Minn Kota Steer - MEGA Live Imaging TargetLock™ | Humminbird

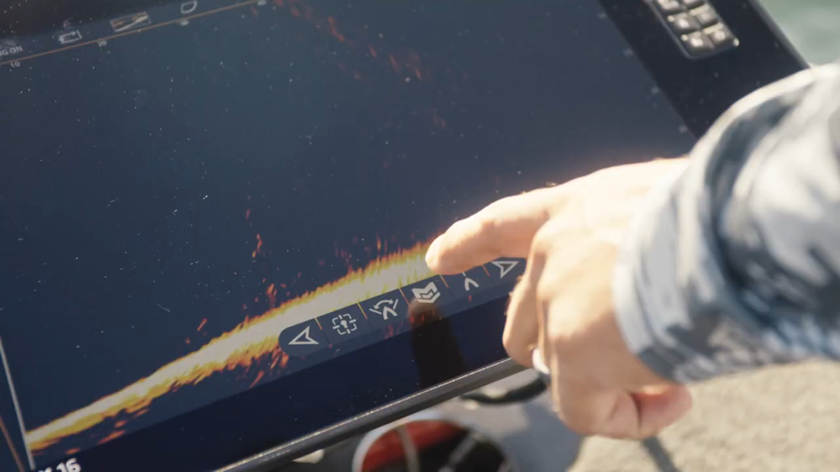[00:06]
want to see what your trolling motor sees get crystal clear mega live imaging returns as you steer your motor available with the mega live imaging target lock
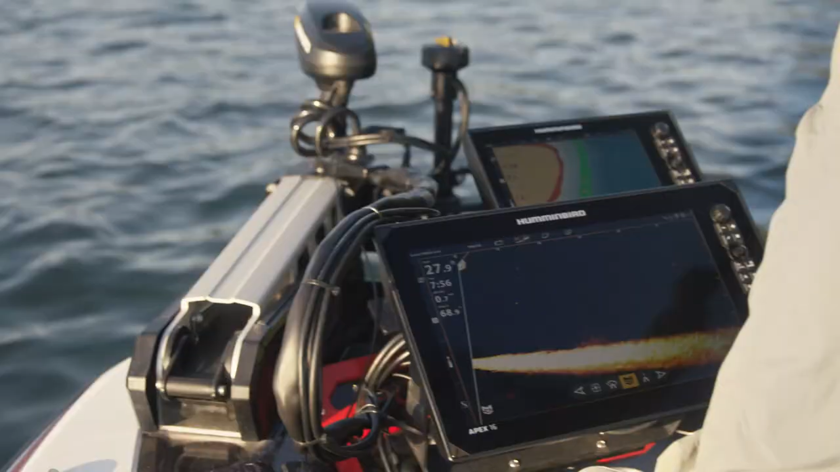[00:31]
you see what you're looking for activate target lock to disengage Minnkota